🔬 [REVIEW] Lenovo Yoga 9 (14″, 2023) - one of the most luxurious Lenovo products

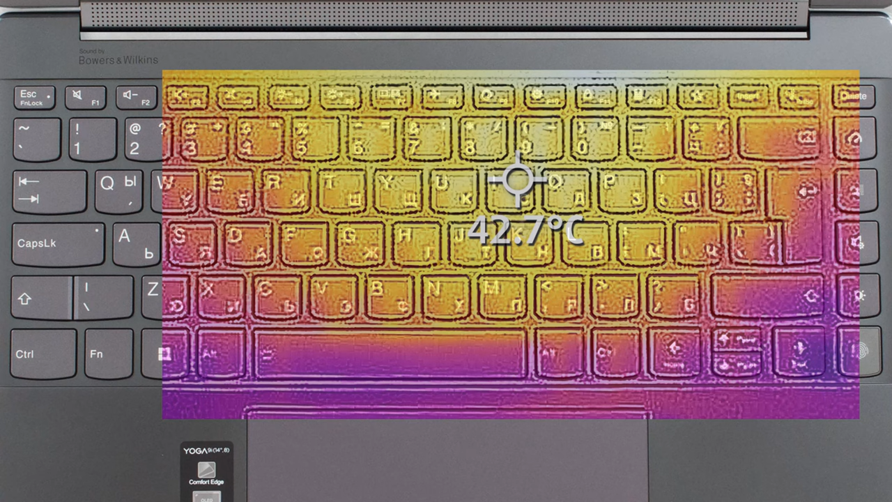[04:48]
On screen: spot 42.7°C
However, it doesn't get too hot, with a base hotspot of only 43 degrees Celsius.
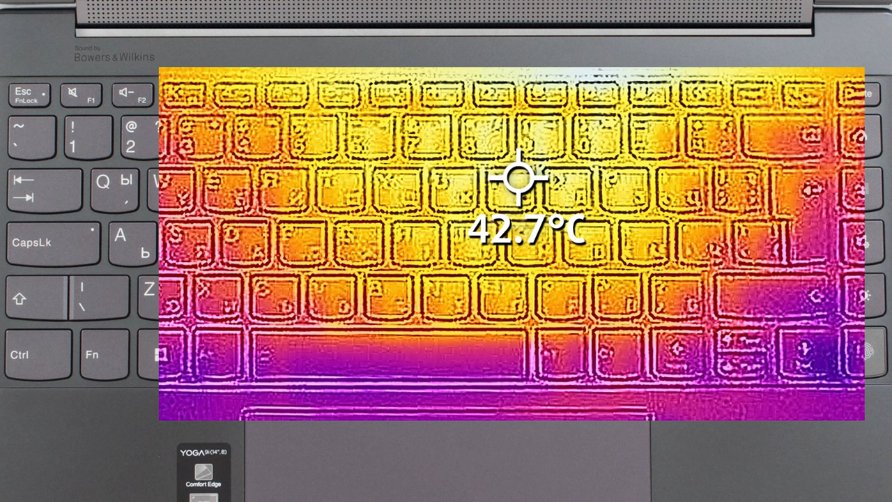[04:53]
On screen: spot 42.7°C
In day-to-day work, it's dead silent, so you've got nothing to worry about. Lenovo certainly surprised us with the big 75 watt-hours battery pack that's inside.